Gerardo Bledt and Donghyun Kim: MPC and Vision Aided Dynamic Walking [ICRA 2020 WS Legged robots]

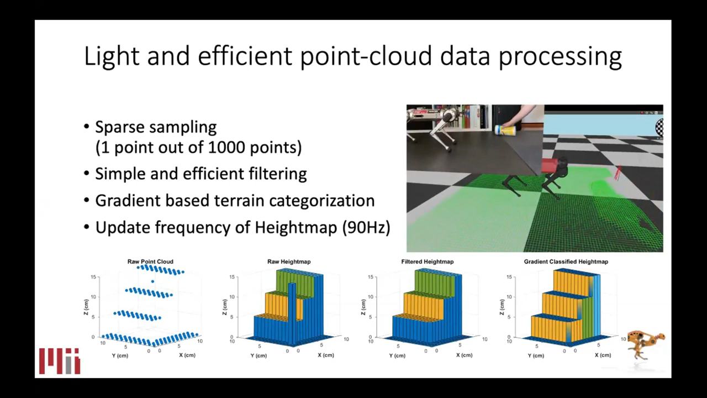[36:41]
90 hertz is the limitation of the hardware. Depth camera's update frequency is 90 hertz. Which means that our computer processor doesn't spend almost, you know, almost zero time, compared to the update frequency of the hardware.
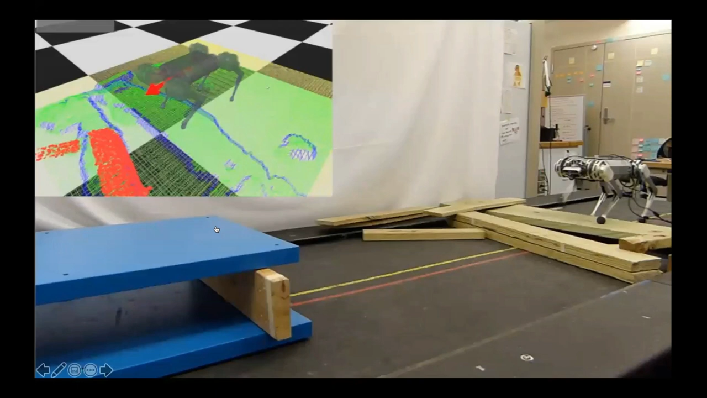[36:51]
And this is the result of the vision-based locomotion. Here, we command the forward velocity to the mini cheetah.
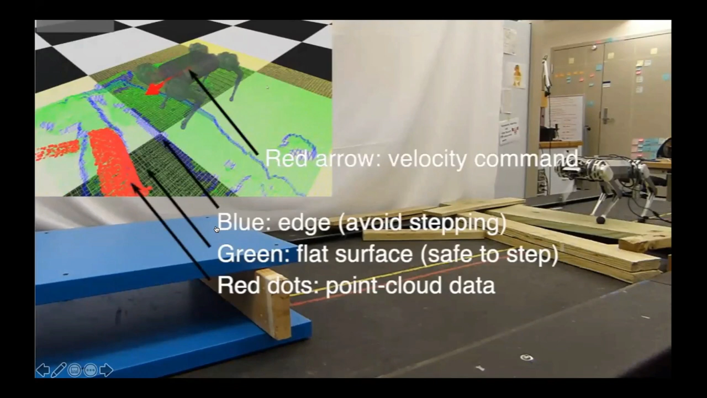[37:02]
And the mini cheetah automatically adjusts the step location by utilizing the height information.
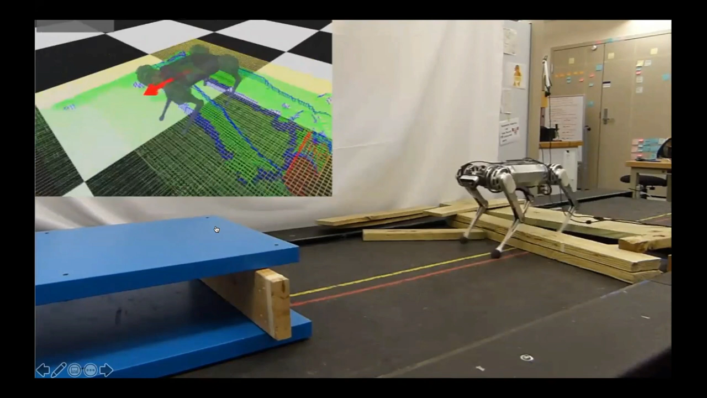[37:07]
And you can see that the information visualized in the visual window.
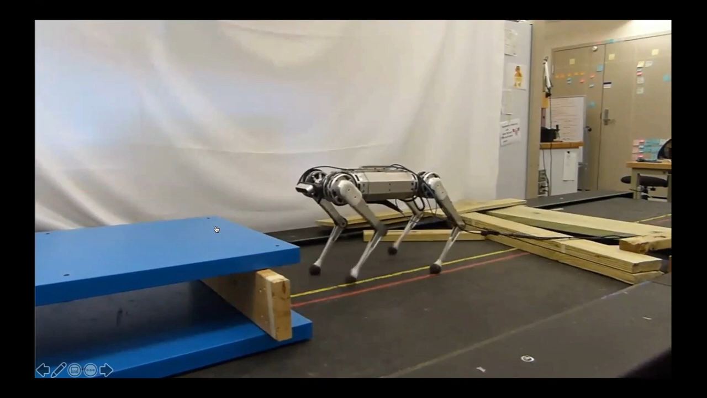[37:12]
Unfortunately, currently, the jumping behavior is initiated manually, which is going to be automated in the near future.
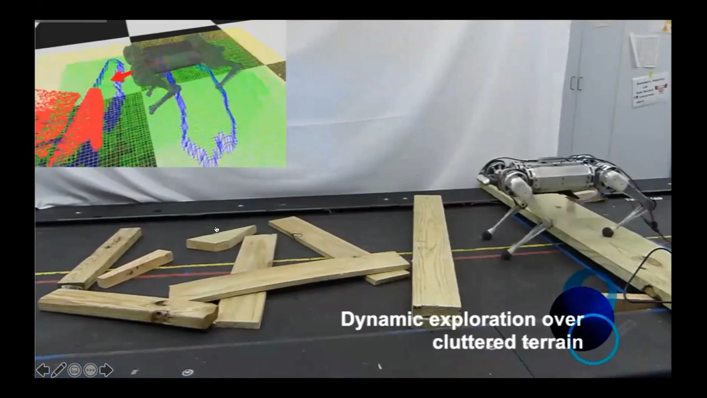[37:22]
This is the more video experiments using the, on top of,
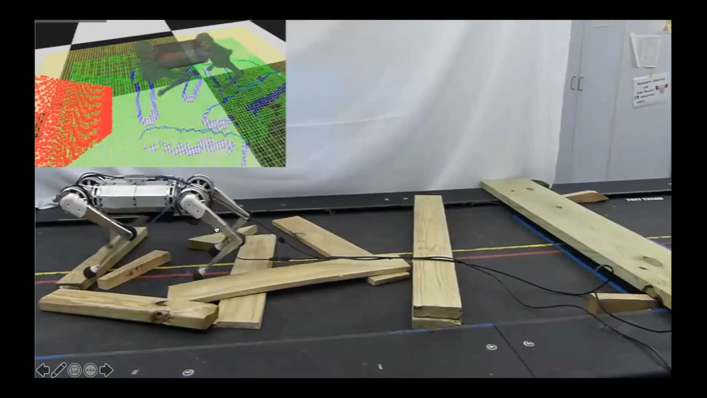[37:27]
on the, over the randomly placed wood block.
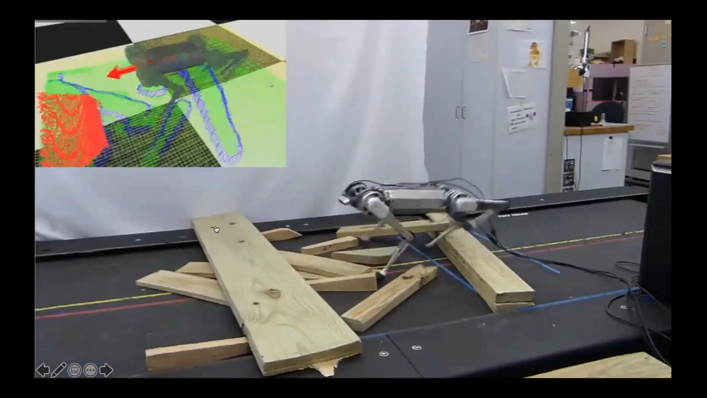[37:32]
And the maximum height of the wood block is the 10 centimeter.
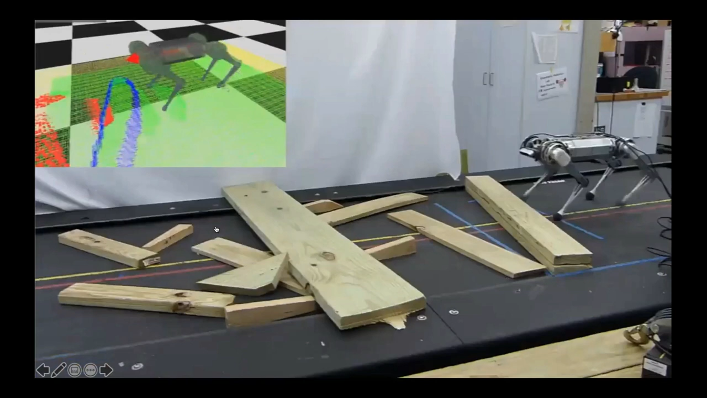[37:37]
And the body clearance is around the 27 centimeter.
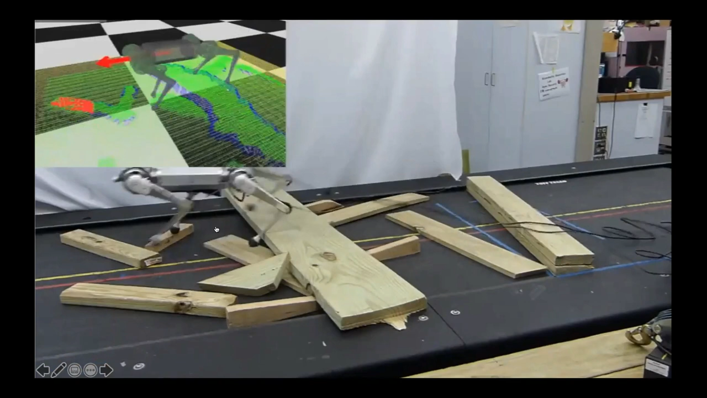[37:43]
So 10 centimeter is the significant height for the, this scale robot.
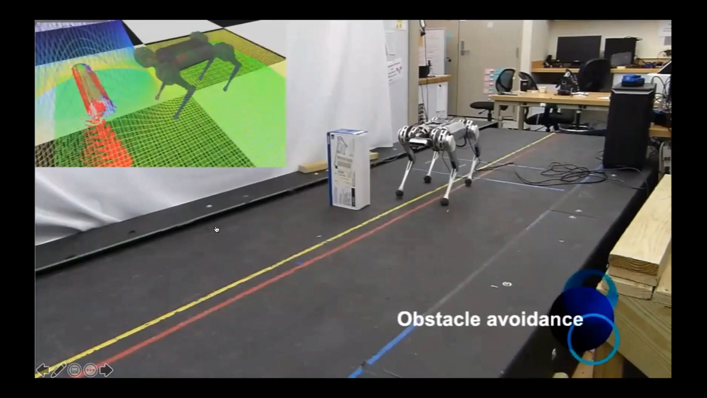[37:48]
And we have a basic obstacle avoidance algorithms.